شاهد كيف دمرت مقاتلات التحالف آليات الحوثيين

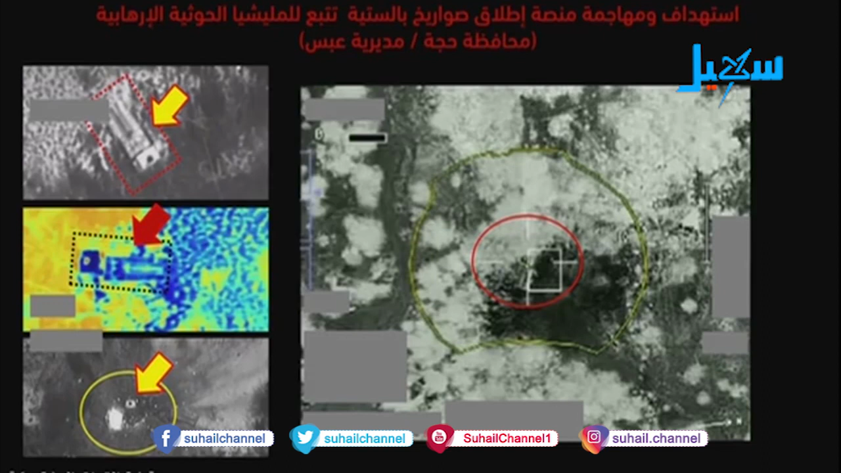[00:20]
يسار الشريحة هذه منصة إطلاق الصواريخ الباليستية بعد أن تم رصدها من المنظومات الاستخبارية عملية الاستهداف من قبل طائرات التحالف
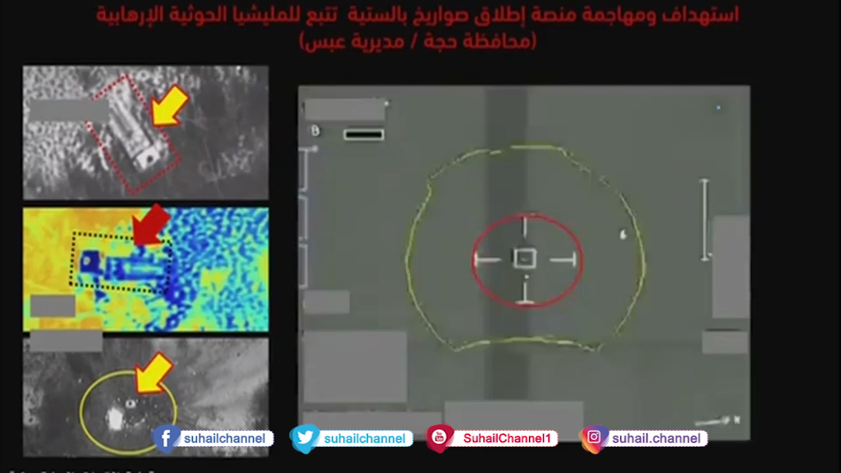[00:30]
وعملية الاستهداف والتدمير أيضاً خلال الفترة الماضية كان هناك اكتشاف لمنظومة سام ستة
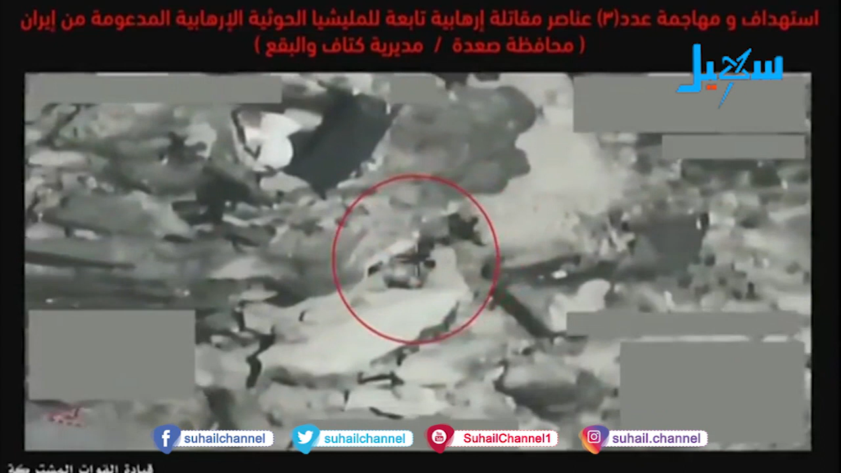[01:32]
العناصر الإرهابية في محور كتاف عملية الرصد لهذه الجماعات الإرهابية أو الأشخاص التابعين
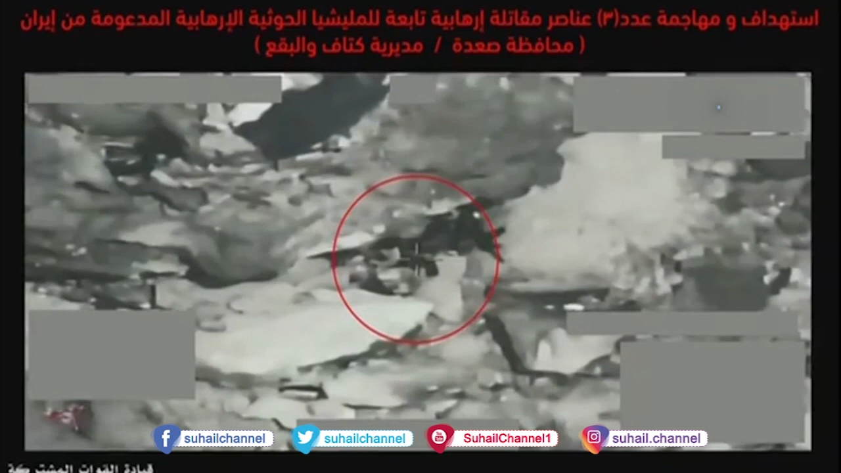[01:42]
للمليشية الإرهابية عملية الرصد والمتابعة تحاول مليشيات الحوثية استخدام التجاويف الجبلية الموجودة في المنطقة لتواجد المقاتلين وأيضاً تخزين الأسلحة عملية الاستهداف والتدمير
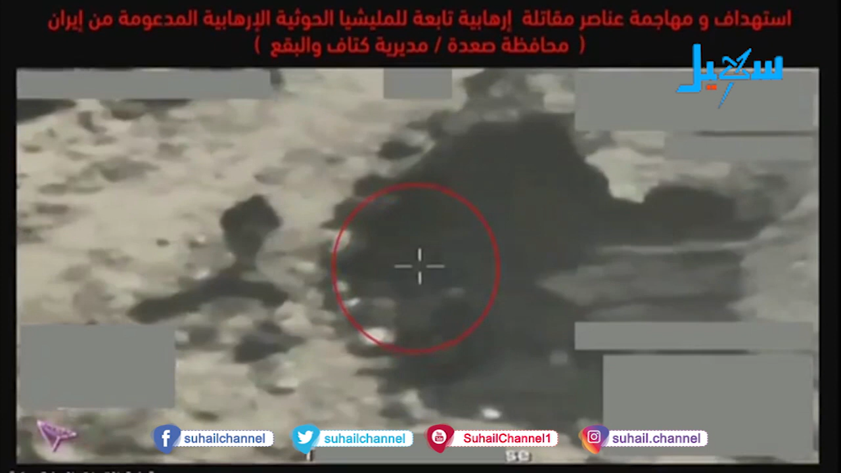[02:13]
عملية الرصد عملية الاستهداف والتدمير أيضاً استهداف عناصر مقاتلة من المليشيات
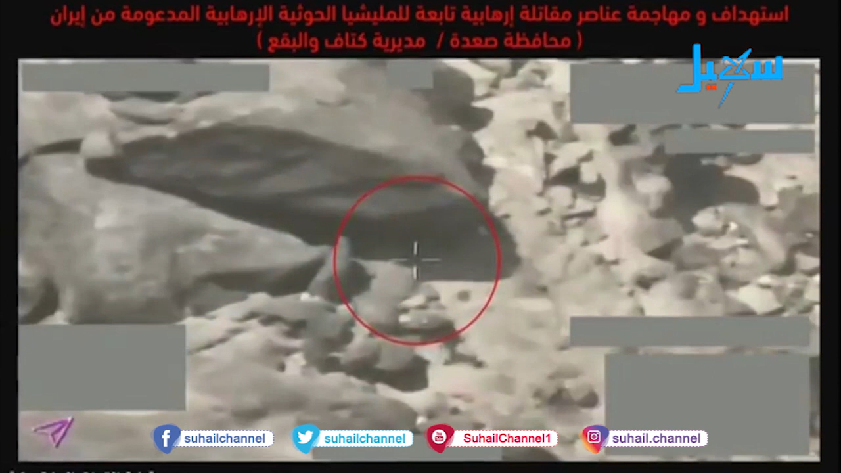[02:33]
الحوثية في محور كتاف عملية الرصد من قبل المنظومات الاستخبارية
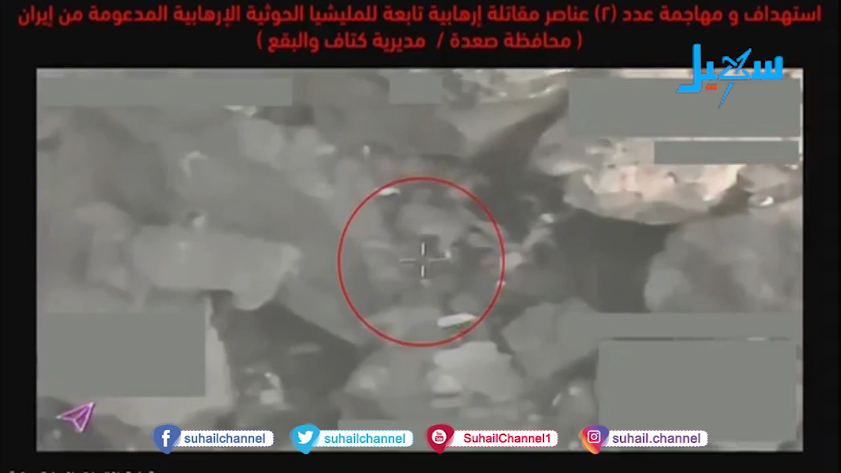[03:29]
استهداف عناصر إرهابية تم رصدها تتواجد في أحد الأماكن في التجاويف الجبلية عادة ما تكون مناطق متقدمة للإمدادات والأسلحة للمليشي الحوثية عملية الاستهداف والتدمير أيضاً العناصر الإرهابية التابعة للمليشي الحوثية وقطع طرق إمدادات هذه المليشيات عملية الرصد وعملية الاستهداف والتدمير
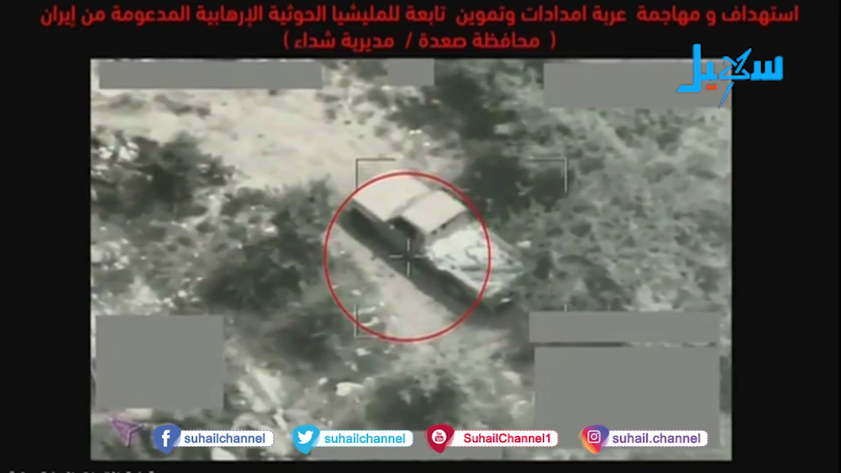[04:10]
محاولات المليشيات الحوثية لنقل الأسلحة والإمدادات عملية الرصد والمتابعة وعملية الاستهداف والتدمير
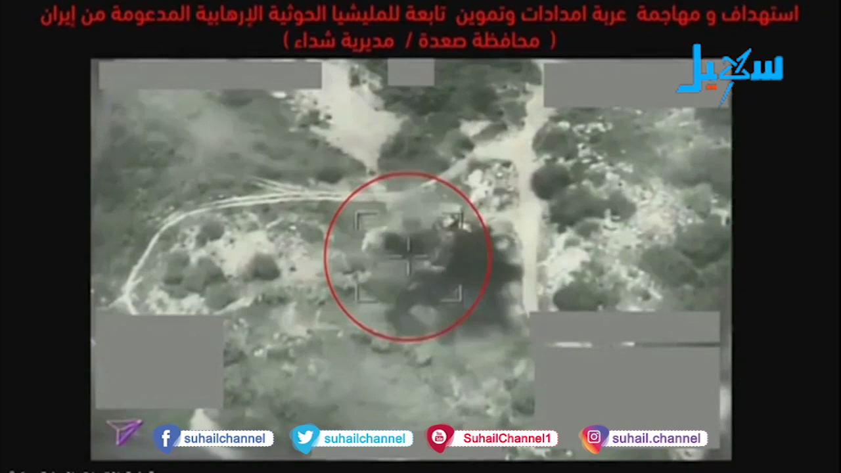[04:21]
أيضاً في مديرية كتاف ضمن عمليات قطع طرق إمدادة
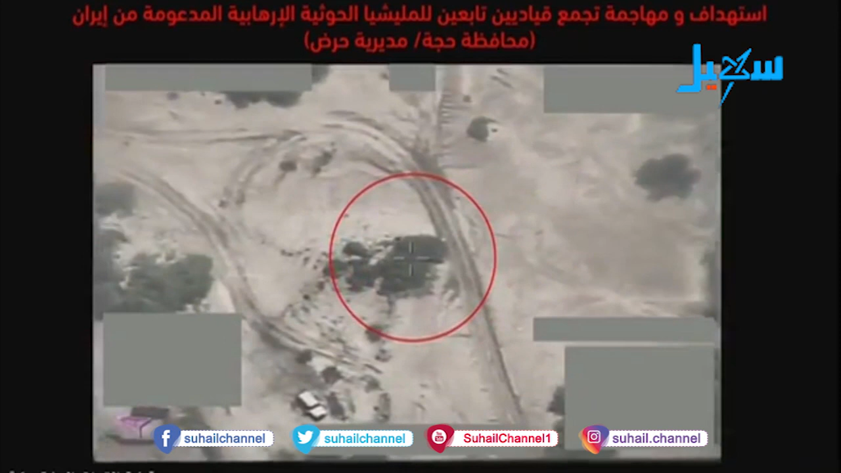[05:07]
تم رصدها وعملية الاستهداف بعد أن حاولت الاختباء
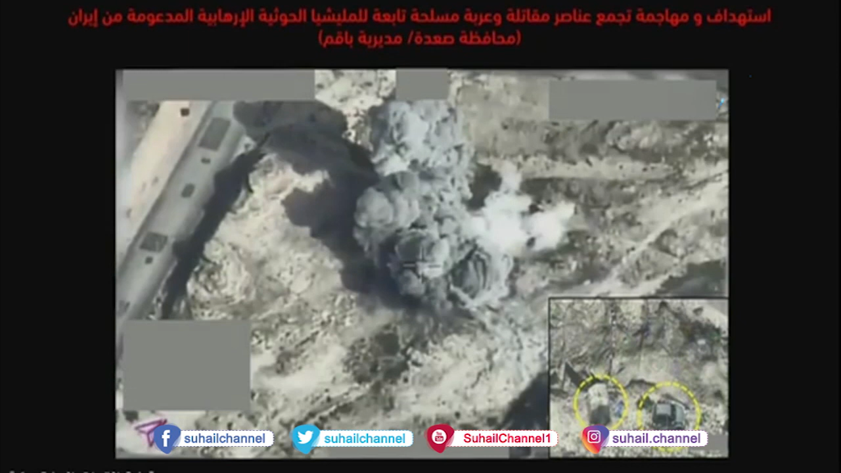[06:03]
رصد عناصر إرهابية تحاول التقدم إلى الجبهات مع نقل الأسلحة بإحدى العربات وعملية الاستهداف والتدمير
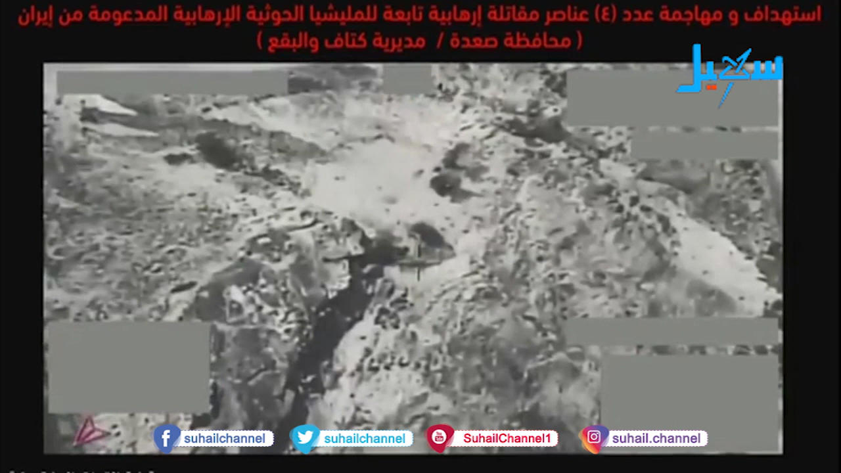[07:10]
وعملية الاستهداف والتدمير اتخاذ الإجراءات الاحترازية في وجود أحدى نقاط الإمدادات باستخدام الأسلحة